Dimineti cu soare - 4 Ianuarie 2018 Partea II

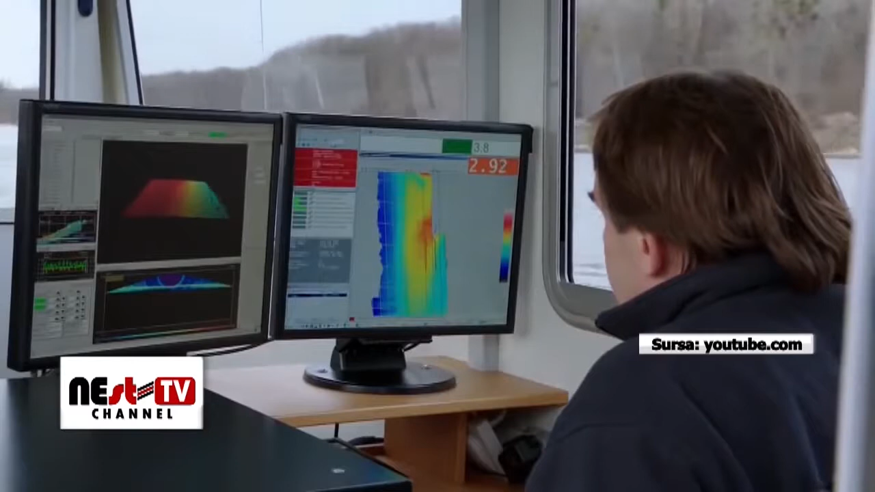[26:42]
Doppler sonar can portray every centimeter of the riverbed. Combine this with information from the plastic pebbles,
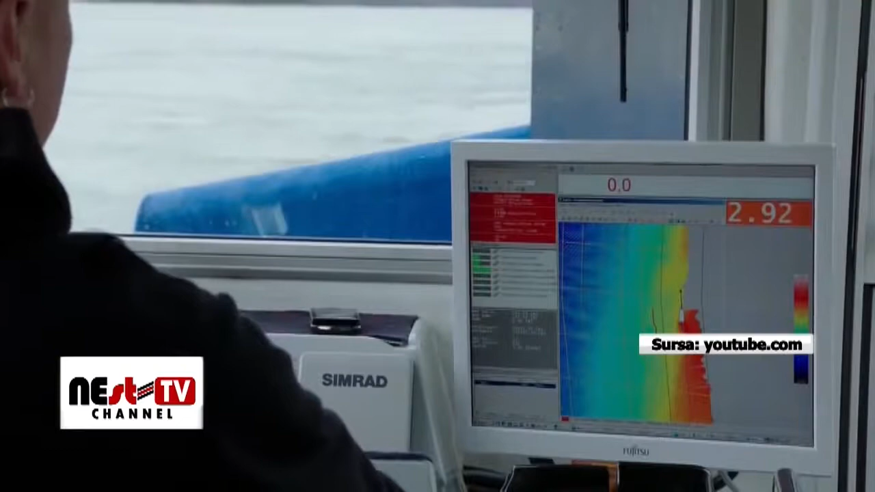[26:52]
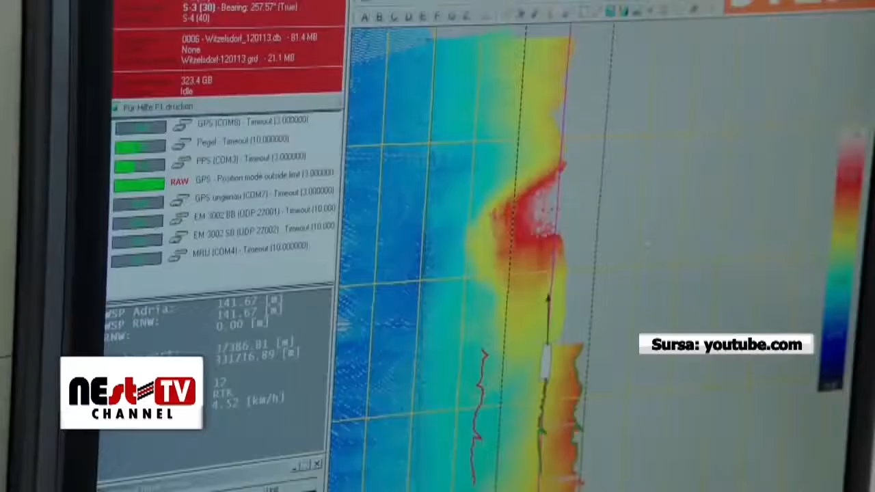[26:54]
and there's enough data to make an exact 3D model of the empty Danube.